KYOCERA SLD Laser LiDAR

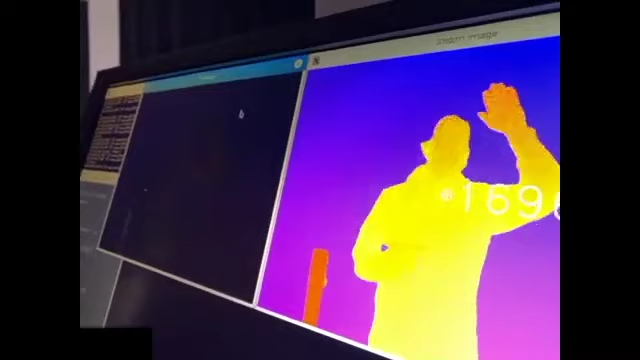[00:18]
And the infrared emission here produces flash LIDAR,
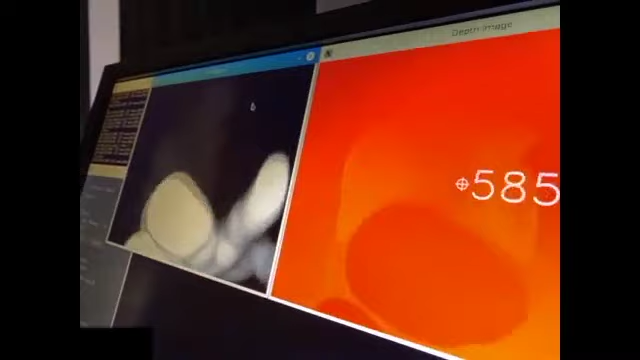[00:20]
full images, frame by frame, right?
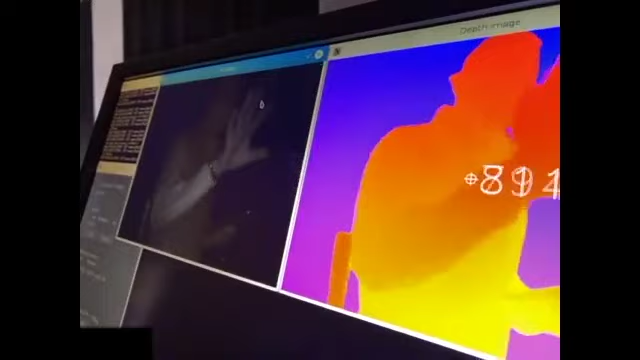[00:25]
So this is short range because we don't have optics on those SMDs.